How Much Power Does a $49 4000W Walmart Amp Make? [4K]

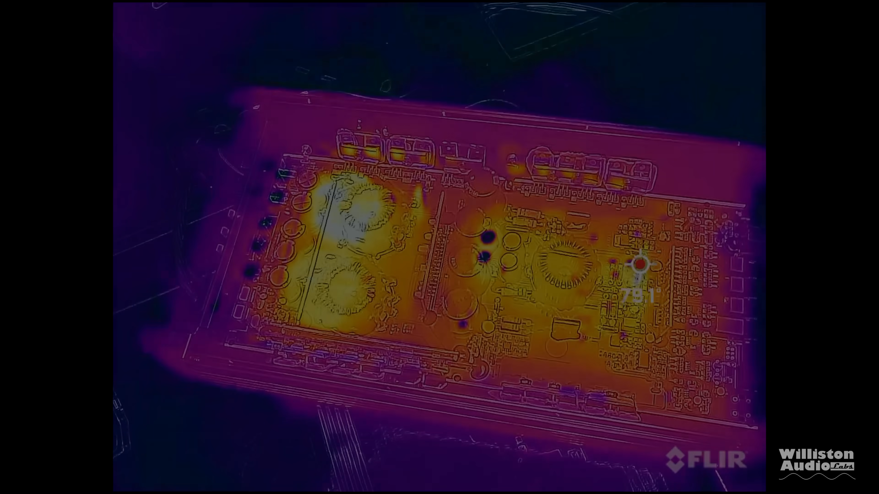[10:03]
after the dino test and bumping the amp probably for a good 45 minutes or so i was really impressed with how cool
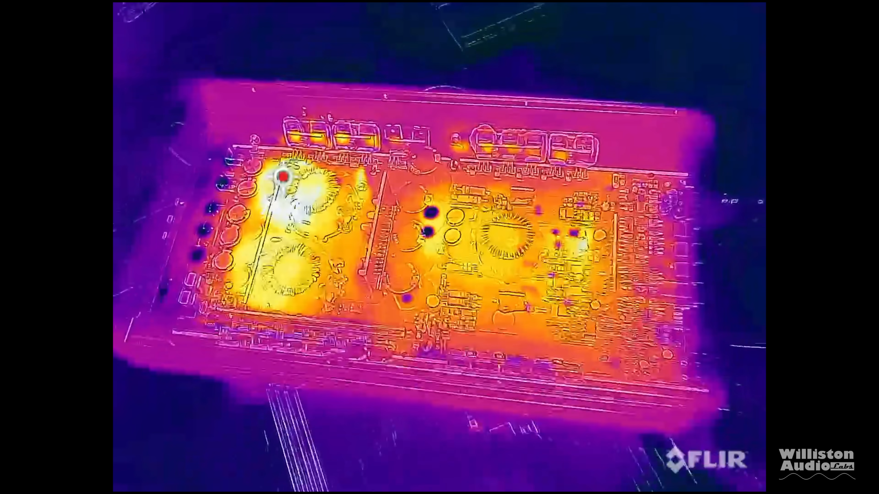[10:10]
the internals of the amp were
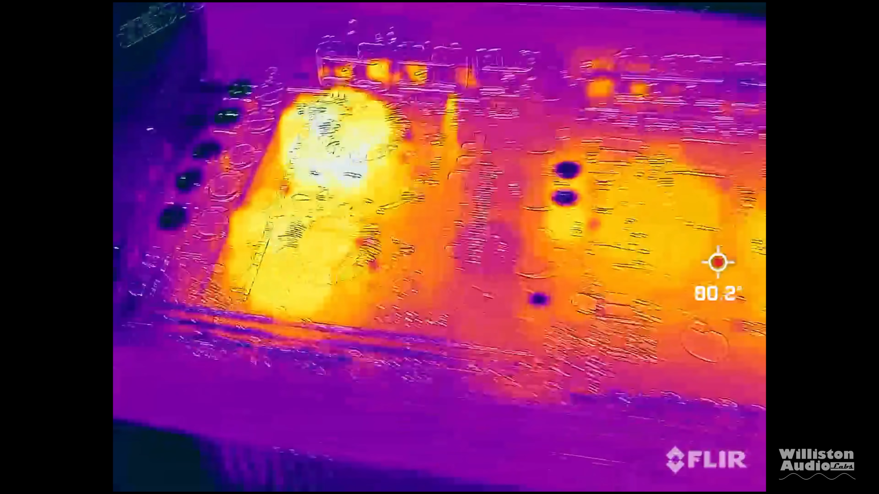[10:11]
i didn't see any temperatures here over 90 degrees fahrenheit so that's really good for an amplifier
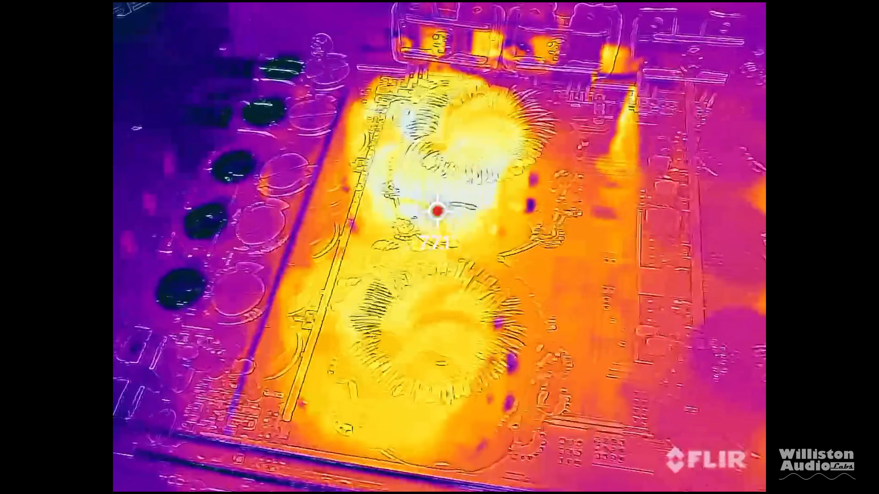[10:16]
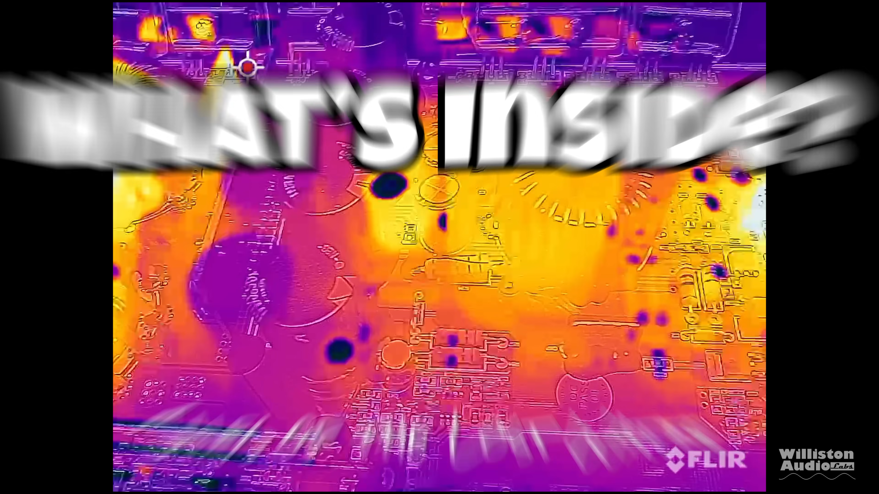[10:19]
now let's find out what's inside i know i'm showing the thermal here but let's take a closer look inside